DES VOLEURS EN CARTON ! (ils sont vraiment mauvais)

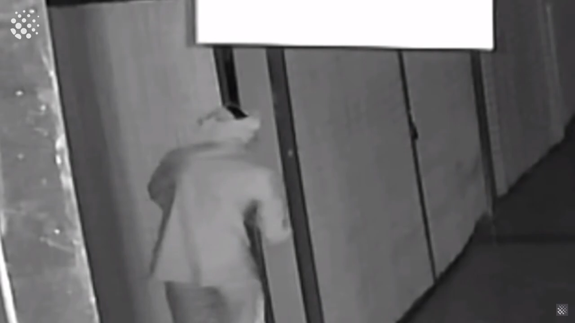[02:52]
Non mais... Il s'est mis quoi sur la tête lui aussi là ? Non mais mec on t'a vu en fait ! On t'a vu ! On t'a vu !
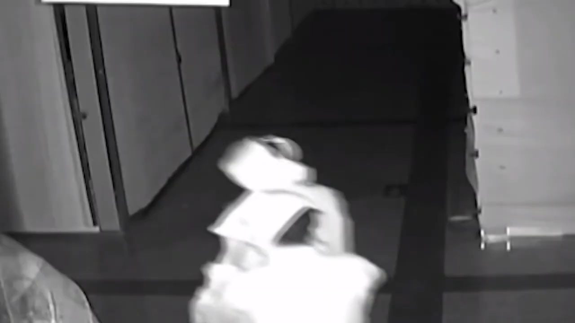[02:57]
Mais on t'a vu ! Mais vous êtes deux ! Non mais... On vous a vu les potes ! On vous a vu ! On vous a vu !
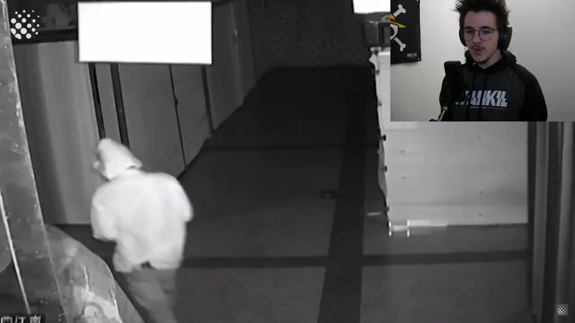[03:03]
Ils font plein d'aller-retour ! Ils sont où là ? Ils sont dans quoi là ?
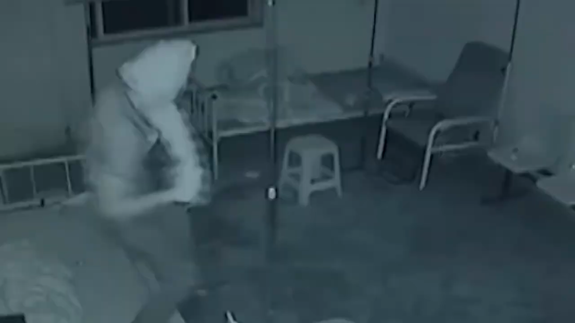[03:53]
Non mais arrêtez avec vos sacs plastiques là ou vos papiers toilés ! Non mais... Le mec c'est une momie en fait !
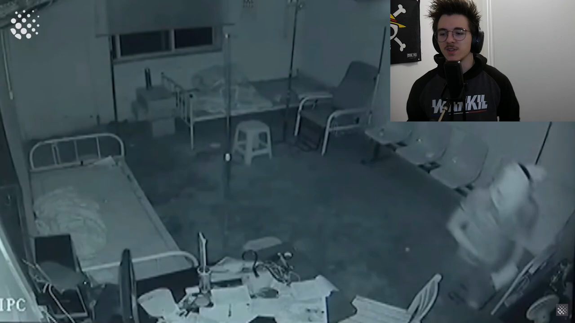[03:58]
T'es une momie ! T'es une putain de momie ! C'est quoi ? Non mais mec on te voit là !
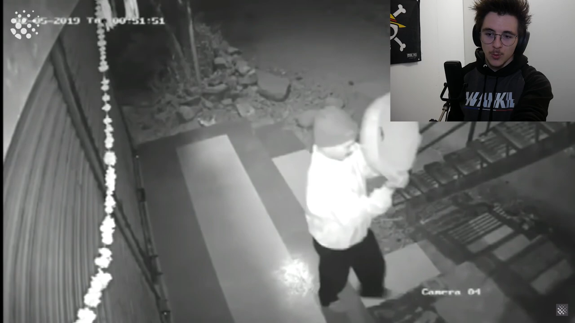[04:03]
On te voit ! On te voit ! C'est un malin de dire une parabole ! Mec tu veux capter quelle chaîne ? Tu veux capter quelle chaîne ? Non mais tu veux faire quoi ? T'attends là ? T'attends que la caméra l'arrête de filmer ? On voit plus c'est bon ! Allez barre-toi va ! Barre-toi ! Oust ! Va voler des cailloux ! Oust !
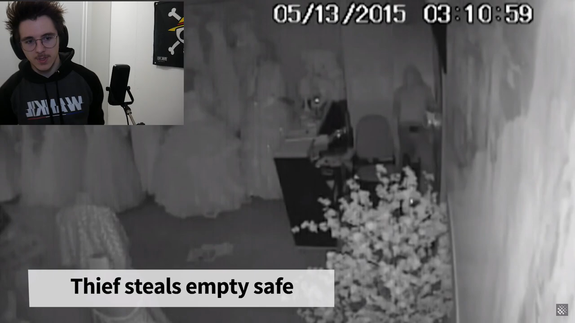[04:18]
Ok on a affaire à un mec... Il force... Ah mais il a un truc de marié ! Tu veux voler quoi des robes ?
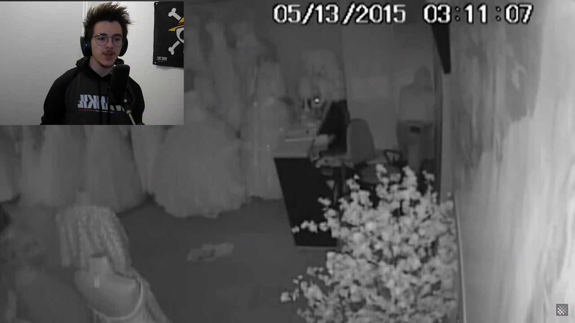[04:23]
Ah c'est vrai que les robes ça coûte pas mal cher ! Mais où est-ce qu'il... Qu'est-ce qu'il branle ? C'est quoi en fait ? Ah c'est le coffre-fort ! Mais mec c'est pas en sautant dessus que tu vas l'ouvrir le coffre-fort hein ! Remarque-le hein ! Bah ça va plus vite hein ! Allez on se casse !
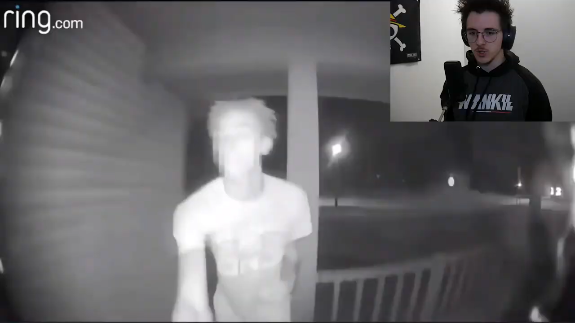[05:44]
Oh j'ai eu peur ! Oh they got a camera ! Oh they got a camera !
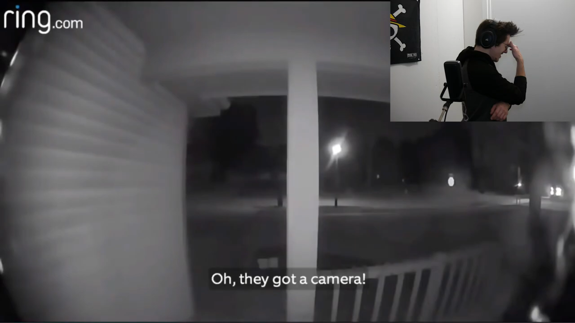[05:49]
Faut que je me le remette il est vraiment trop drôle lui !
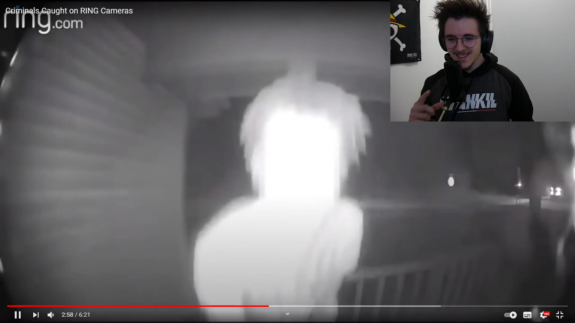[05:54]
Oh they got a camera ! Oh they got a camera ! Oh they got a camera ! Fuck !
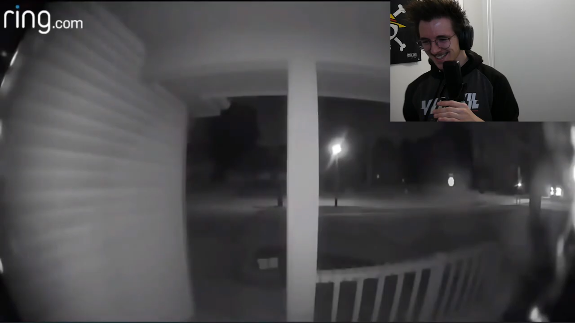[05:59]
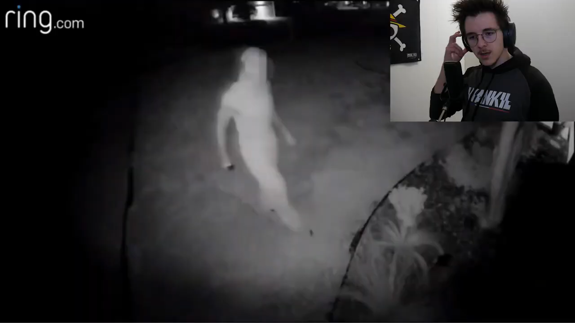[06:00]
Ah ! Oh fuck ! Ok à toi Michel !
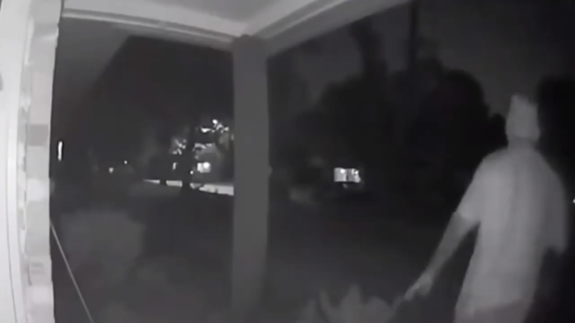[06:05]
Oh fuck they got another camera ! C'est le même mec que de tout à l'heure !